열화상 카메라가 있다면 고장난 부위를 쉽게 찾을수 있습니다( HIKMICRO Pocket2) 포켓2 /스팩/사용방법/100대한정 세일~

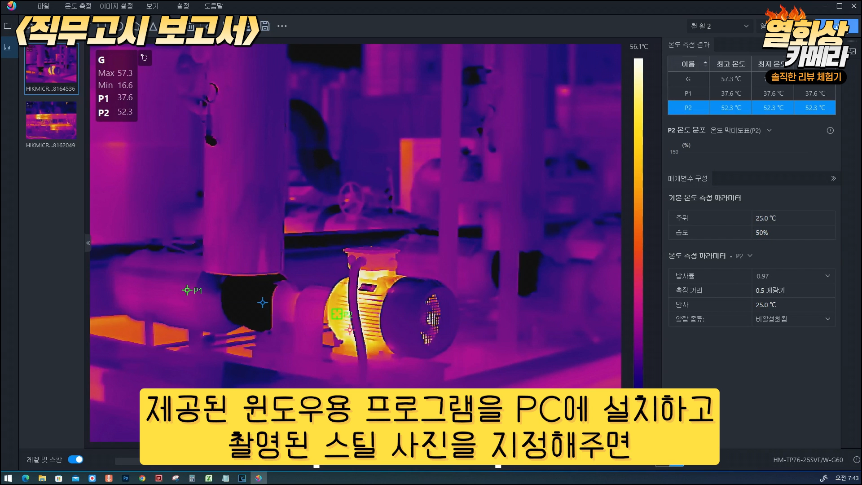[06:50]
제공된 윈도우 프로그램을 PC에 설치하고 촬영된 스틸 사진을 지정해주면 보시는
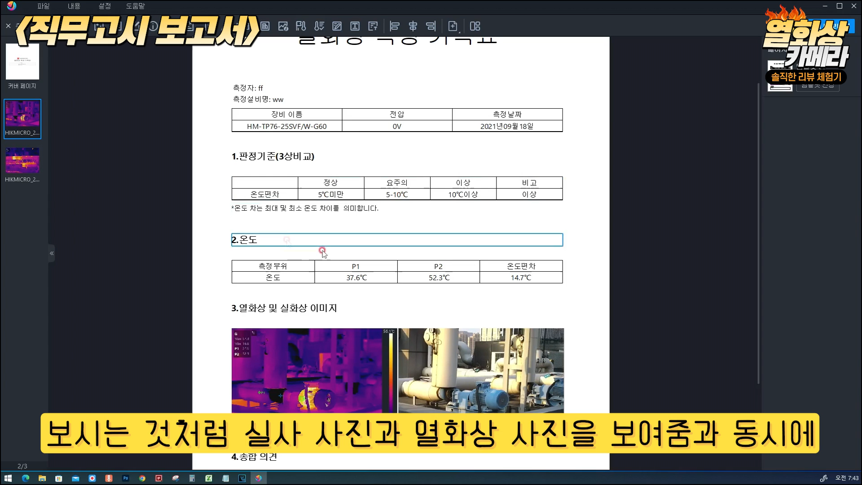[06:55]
것처럼 실사 사진과 열화상 사진을 보여줌과 동시에 촬영된
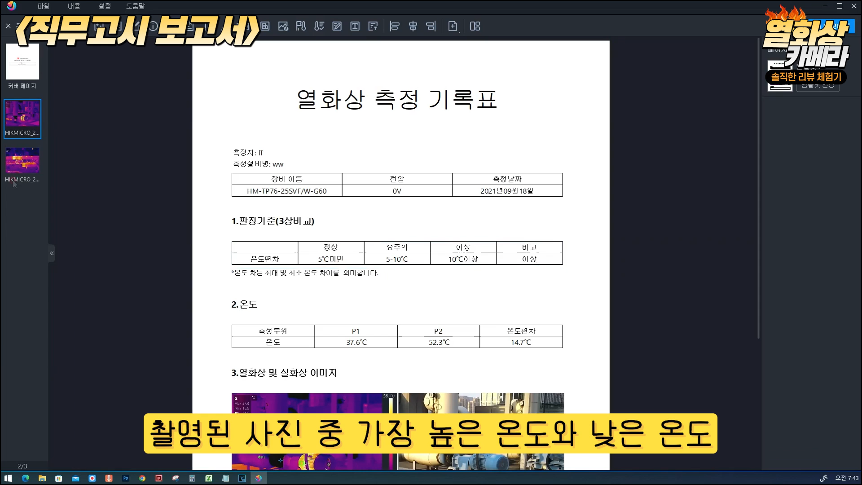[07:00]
사진 중 가장 높은 온도와 낮은 온도, 습도, 촬영 당시 현장 온도를 표로 만들어 데이터를 보여주고 파일은 워드문서로 저장이
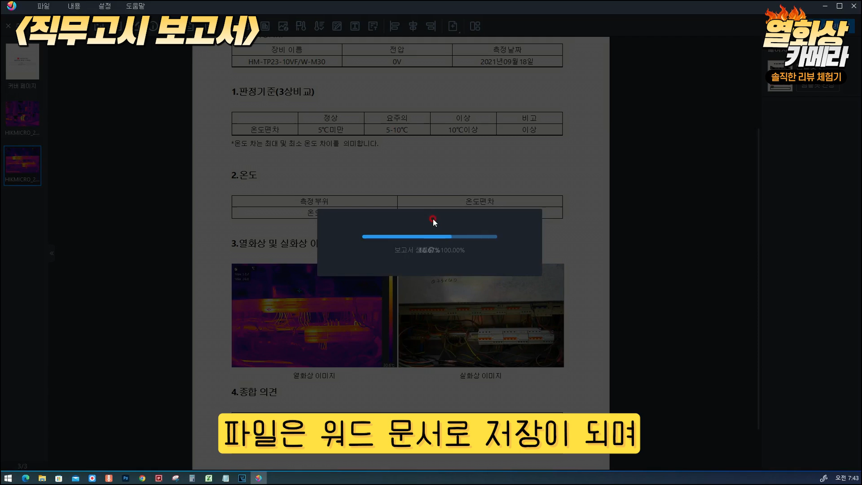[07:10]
되며 프린터가 연결되어 있다면 당연히 출력도 가능하겠죠.
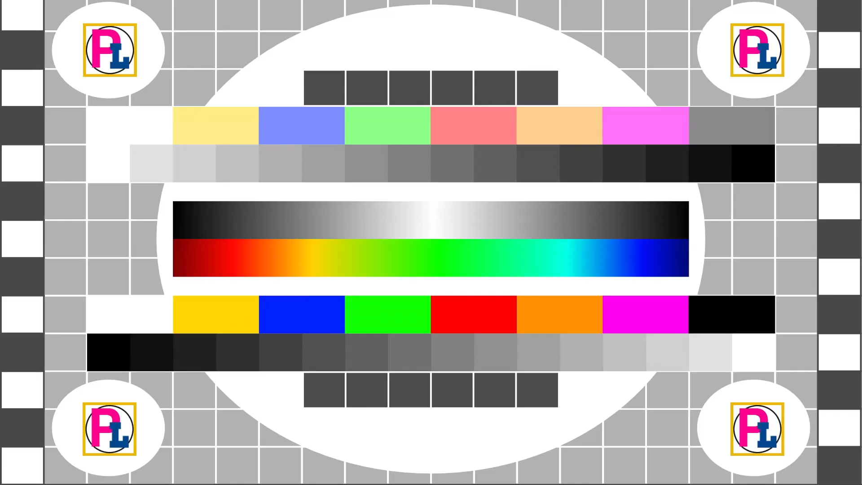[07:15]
스마트폰과 연결하여 사용되는 열화상 카메라와 비교해보겠습니다.
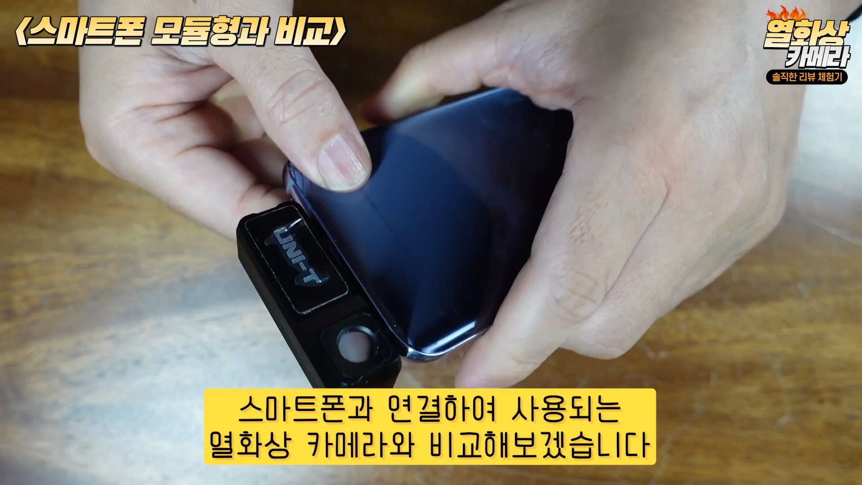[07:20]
카메라 연결 열화상 모듈은 금액이 저렴한 대신 몇 가지 문제점도 있는데요.
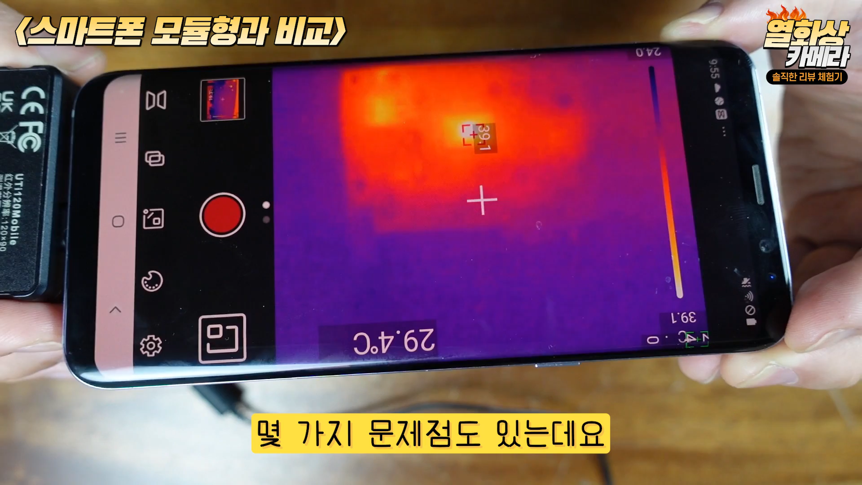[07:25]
On screen: spot 29.4°C
열화상 카메라의 위치와 스마트폰의 카메라 위치가 너무
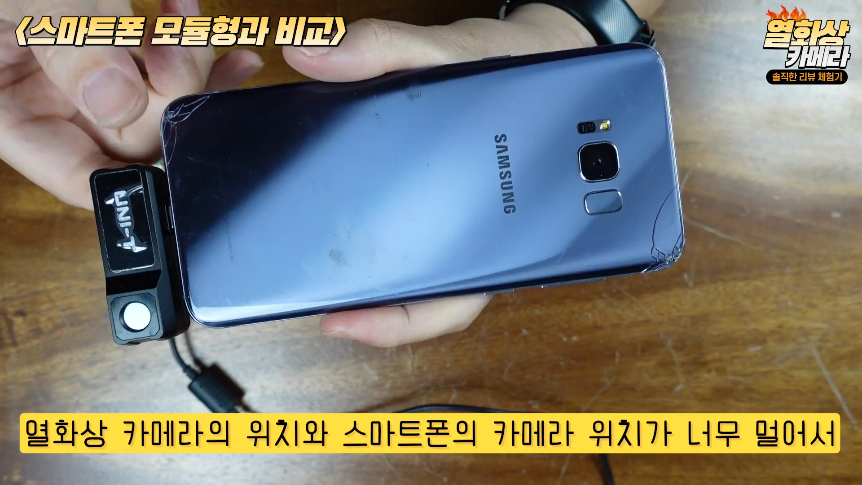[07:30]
멀어서 피사차에서 열이 나는 위치를 찾는데 애를 먹곤 하죠. 지금 약 15cm 정도 카메라 위치가 벌어진 것 같은데요.
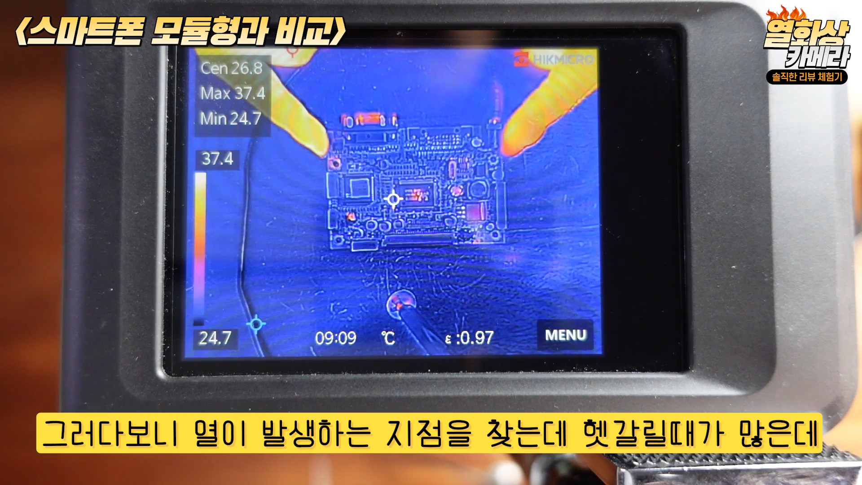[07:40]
On screen: max 37.4°C, min 24.7°C, scale top 37.4°C, scale bottom 24.7°C
그러다 보니 열이 발생하는 지점을 찾는데 헷갈릴 때가 많은데 포켓2는 마치 스마트폰 카메라를 가지고 찍는 것처럼 정말 간편합니다.
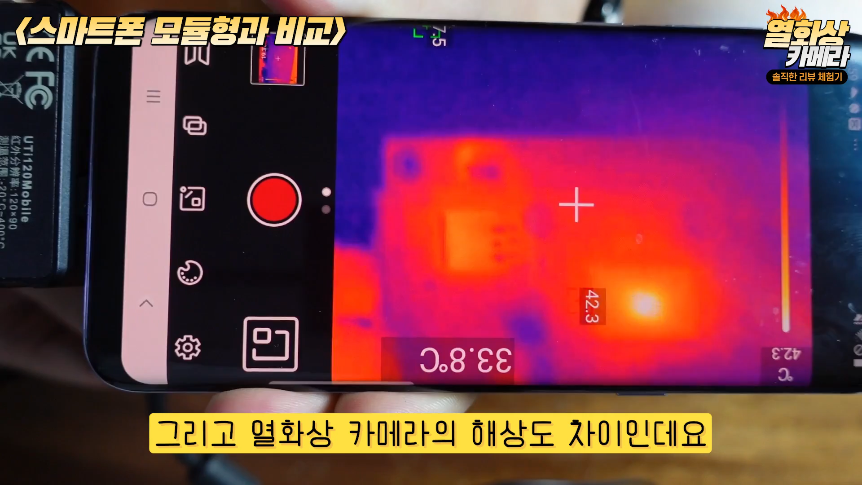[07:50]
On screen: spot 33.8°C
그리고 열화상 카메라의 해상도 차이인데요. 보시면 아시겠지만 카메라의 모듈 연결량과 포켓2를 비교해보면 한눈에 봐도 차이점을 아시겠죠.
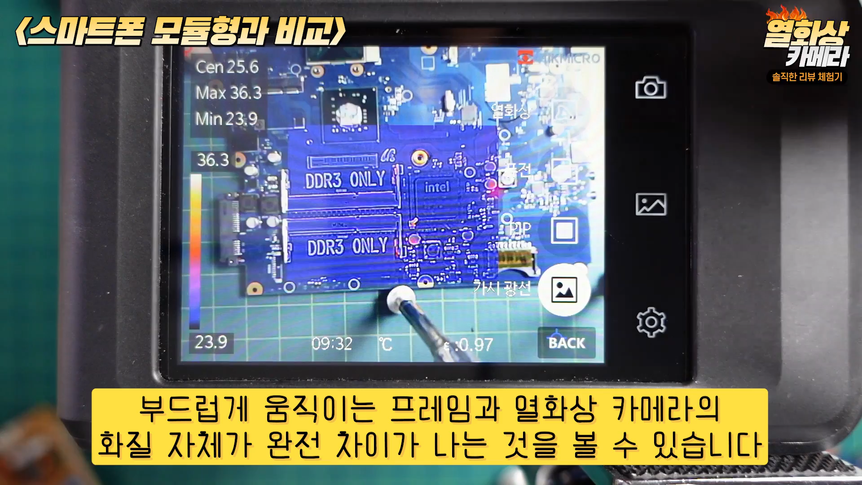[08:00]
부드럽게 움직이는 프레임과 열화상 카메라의 화질 자체가 완전 차이가 나는 것을 볼 수 있습니다.
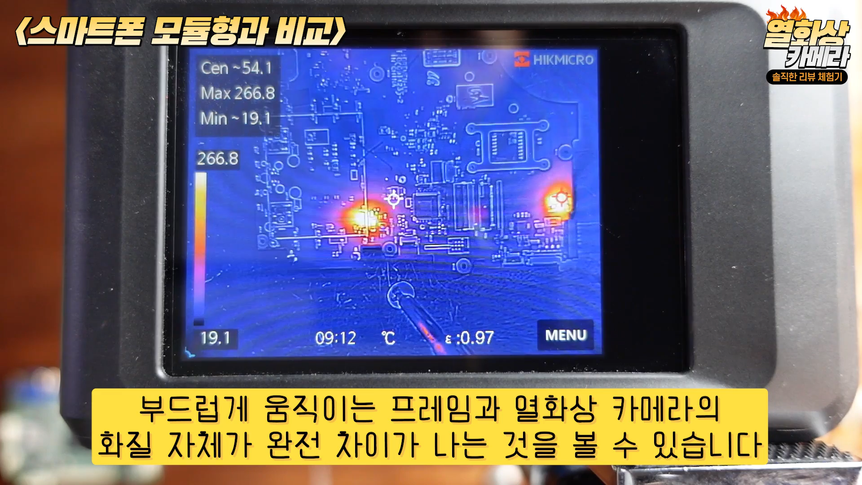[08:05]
On screen: max 266.8°C, min 19.1°C, scale top 266.8°C, scale bottom 19.1°C
오늘은 여러분들에게 하이크 마이크로사가 만든 세계 최고 수준의 열화상 카메라 포켓2에 대해 리뷰를 해봤고요.